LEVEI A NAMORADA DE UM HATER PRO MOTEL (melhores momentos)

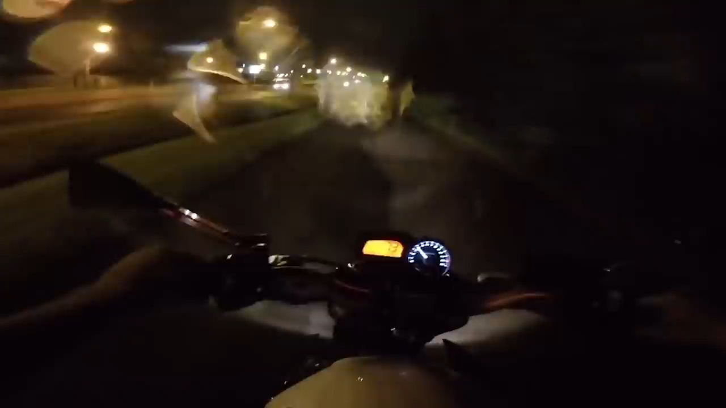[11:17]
Eita, pica. O que eu atropelei ali, meu Deus? Um bicho morto. Ai, que merda, hein?